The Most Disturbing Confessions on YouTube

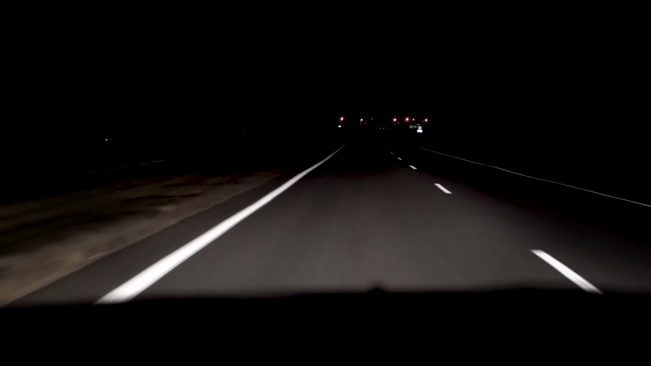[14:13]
Moments later, this wrong-way driver collides head-on with Vincent Canzani, resulting resulting in a horrifically violent collision.